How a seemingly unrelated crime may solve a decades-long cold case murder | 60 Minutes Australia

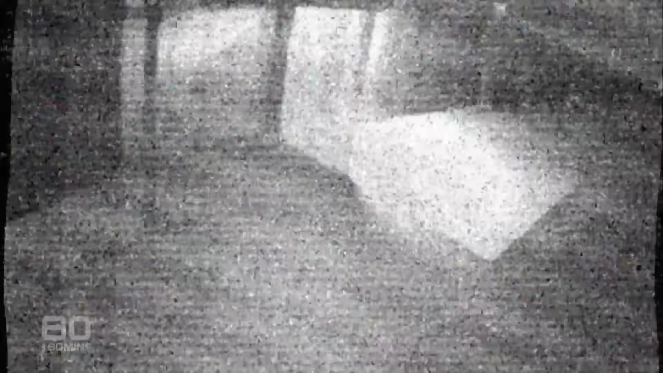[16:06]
This CCTV footage was taken on the 16th of May, 2010,